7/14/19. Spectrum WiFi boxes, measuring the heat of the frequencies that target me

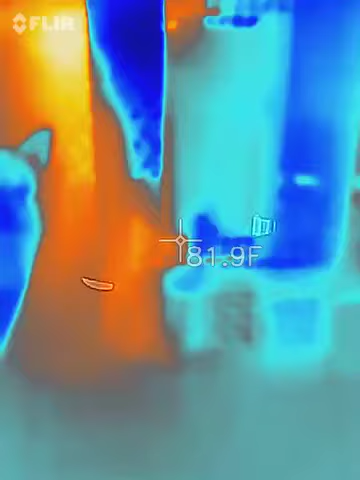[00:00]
so it is July the 14 2019 and in front of me right here are the Wi-Fi boxes I
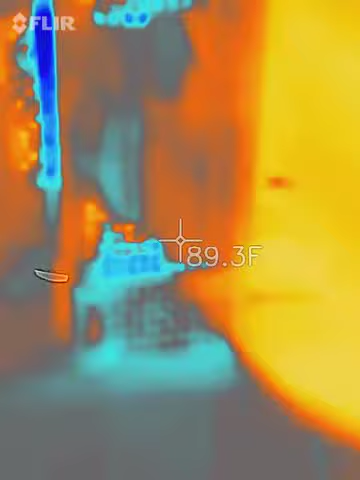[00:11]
On screen: spot 89.3°F
don't know why I have two but I do
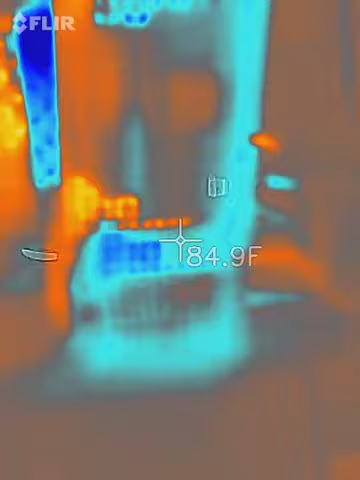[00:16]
On screen: spot 84.9°F
it's spectrum Wi-Fi that I use at home and
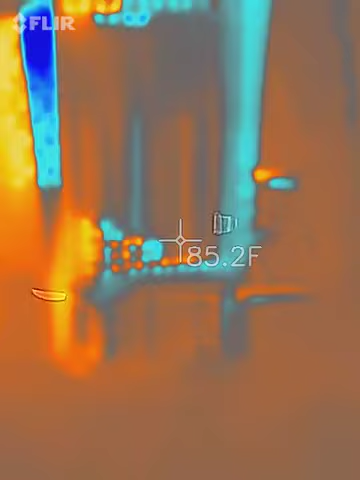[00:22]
On screen: spot 85.2°F
I just wanted to do a video document it because I could be as far away as I am
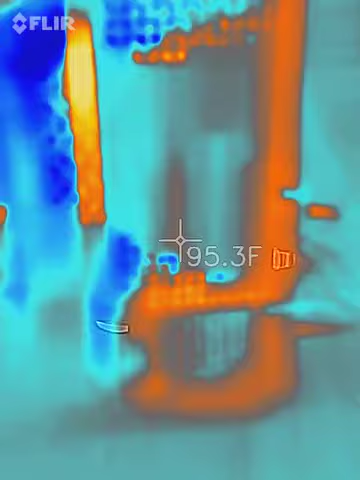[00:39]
On screen: spot 95.3°F
electronics that I hook up the Wi-Fi to a spectrum that includes Verizon Wireless see how hot it is
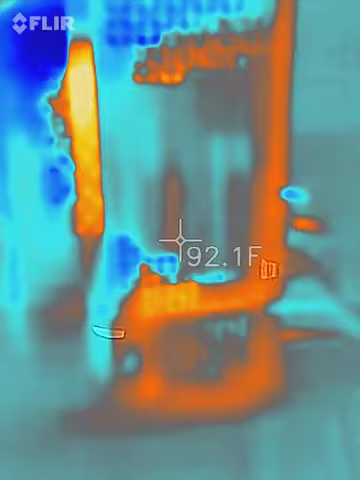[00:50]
On screen: spot 92.1°F
that's why my whole apartment is hot because of all these frequencies
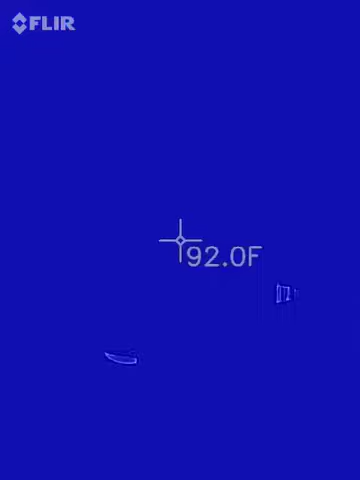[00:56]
On screen: spot 92.0°F
that emit heat this is heat coming right at me